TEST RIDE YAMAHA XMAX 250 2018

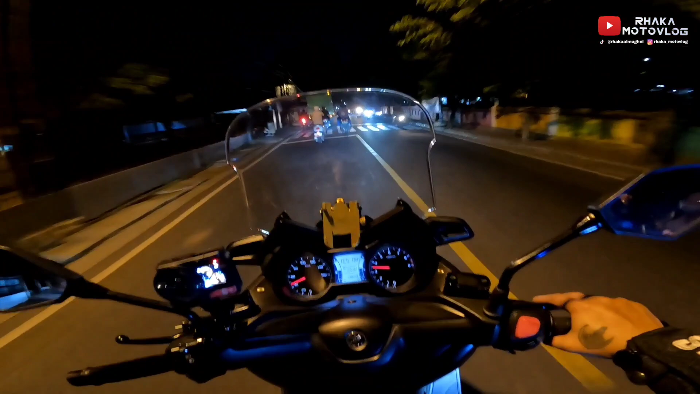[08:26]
Mobil Dashboardnya juga Soalnya Kayak mobil gitu Lu kayak duduk di sofa Berjalan gitu Saking nyaman Waduh lebay banget kali gue Dan yang buat biasa touring Jalan yang agak Lumayan jauh Ini kayaknya Cocok banget nih
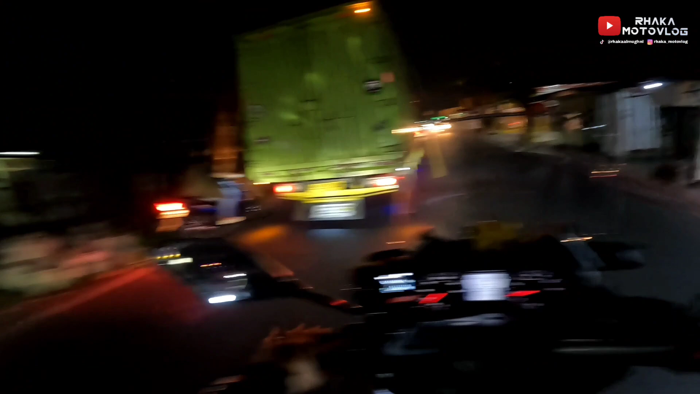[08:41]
Asli Yaitu dia balik lagi Karena nyaman ya Di motor